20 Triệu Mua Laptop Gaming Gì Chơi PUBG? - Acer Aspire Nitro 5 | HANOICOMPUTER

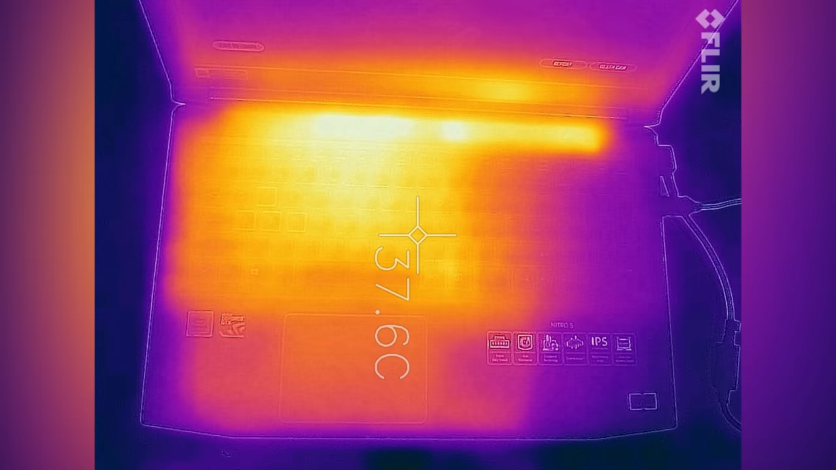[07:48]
On screen: spot 37.6°C
Nhưng mà phần bàn phím nó lại rất nóng Kiểu như là khi mà mình dí tay lên ấy Thì mình sẽ cảm nhận được ngay Nhưng mà khá là may mắn đấy chính là khi mà nó chạy nặng Thì mình cũng